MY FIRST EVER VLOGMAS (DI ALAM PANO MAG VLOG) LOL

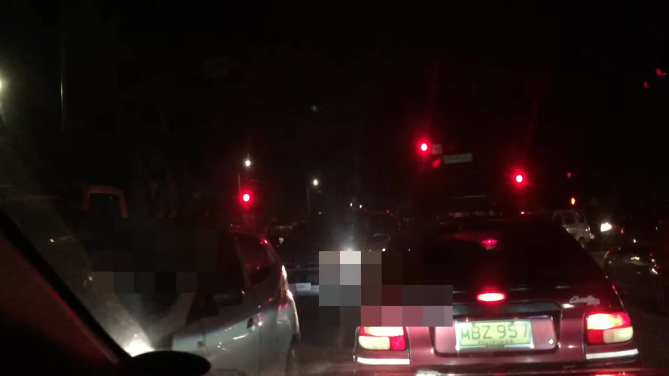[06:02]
Nakatatlong stoplight na ako dito. Medyo matagal lang. Usad ng traffic.